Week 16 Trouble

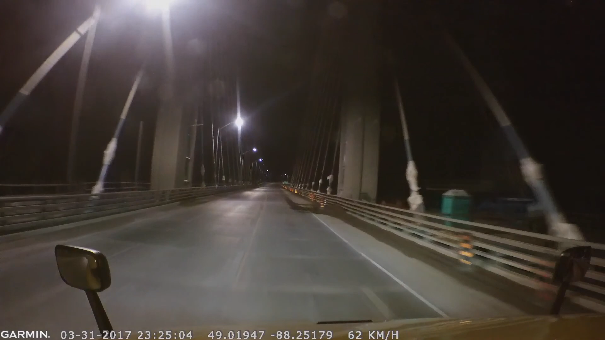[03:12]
On the previous dash cam that I usually do my videos with, you would have a hard time seeing these suspension cables. But here, you see everything. So yeah, Garmin 35, very good dash cam. And in this scene, we've got a rabbit that has a difficult time making up its own mine.